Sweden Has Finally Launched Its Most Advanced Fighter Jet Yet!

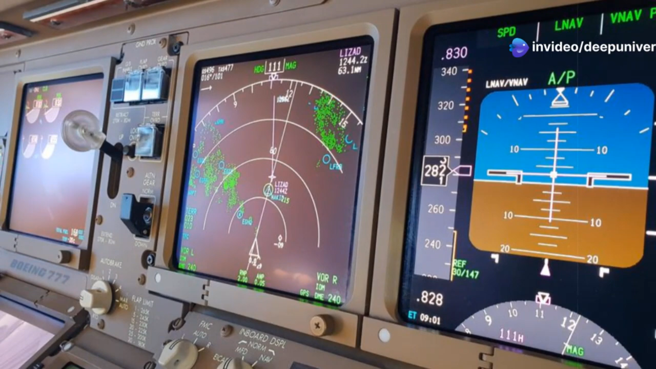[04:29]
Every display, every control is designed to provide the pilot with the most critical information in the most efficient way possible.